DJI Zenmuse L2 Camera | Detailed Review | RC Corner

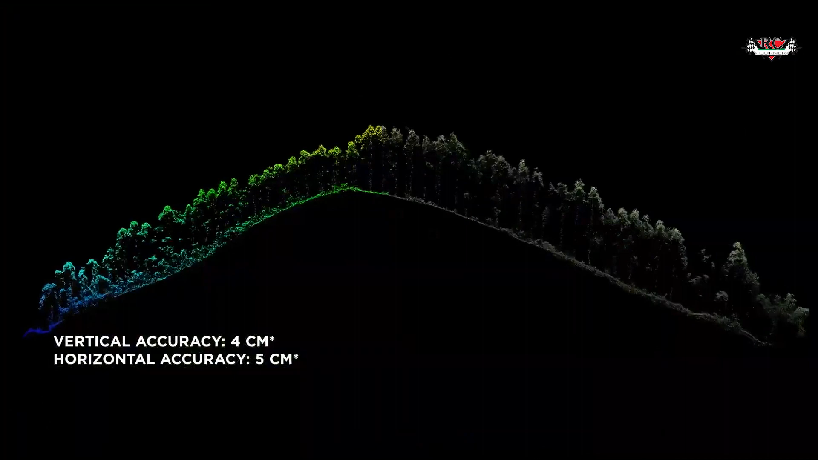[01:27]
For those working in dense vegetation, the L2 doesn't just offer to improve accuracy but also enhance penetration capability.
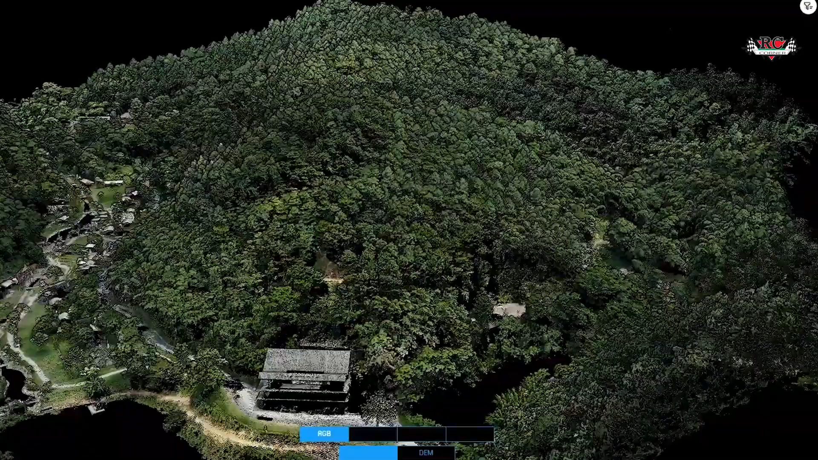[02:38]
The Zenmuse L2 offers repetitive and non-repetitive scanning modes that can be used on your scenario.
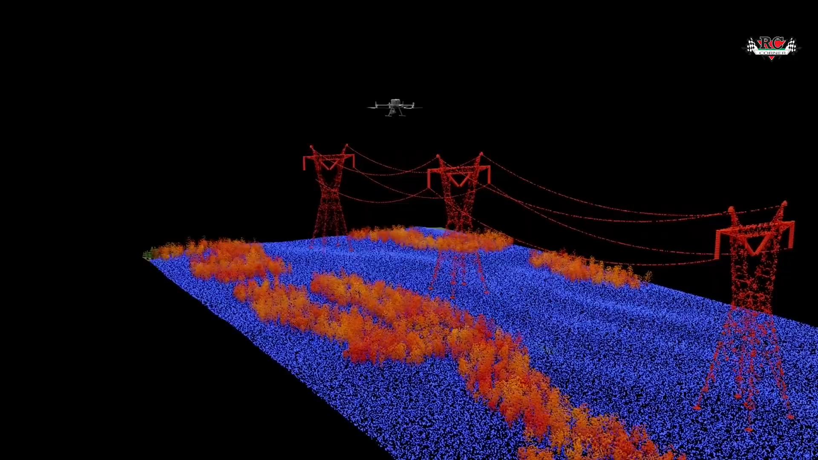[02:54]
On top of all significant improved RGB camera with micro 430 MOS sensor that is nearly double for its predecessor along with a faster interval shot capability.
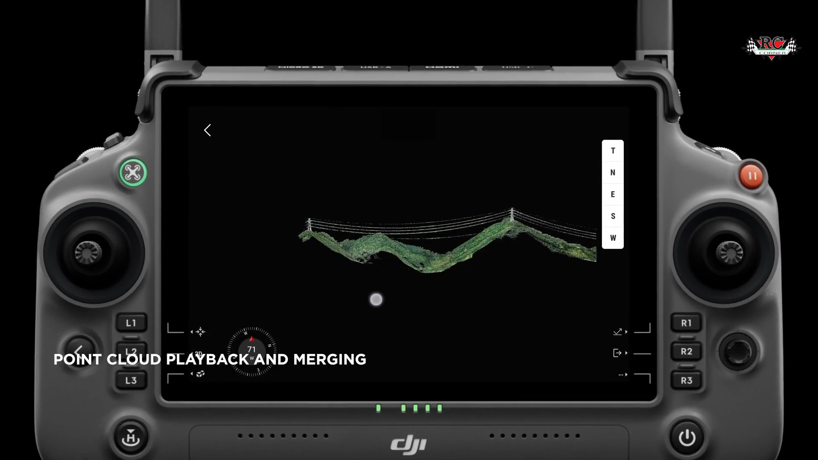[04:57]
making it easy to review the development or changes of your project.
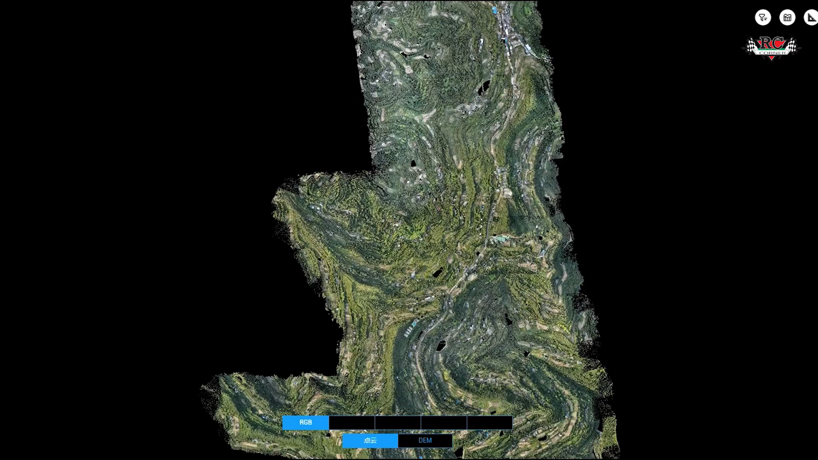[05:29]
Now the Tera software, you can verify thickness of ground layer,
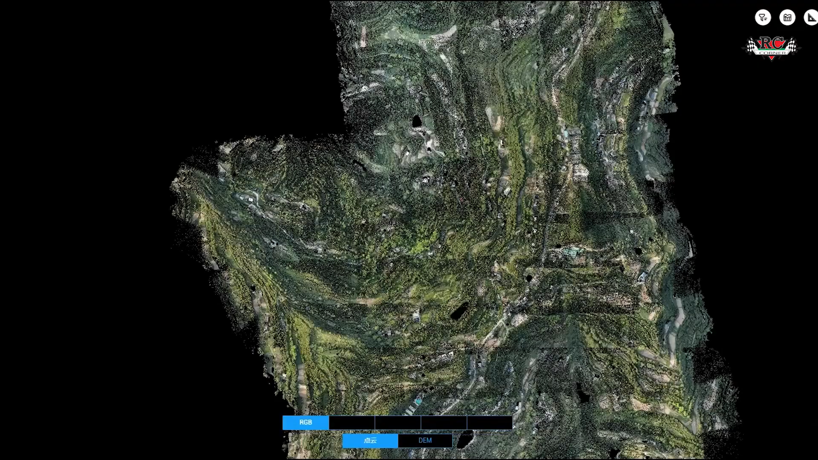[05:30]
perform ground classification and export a digital elevation model.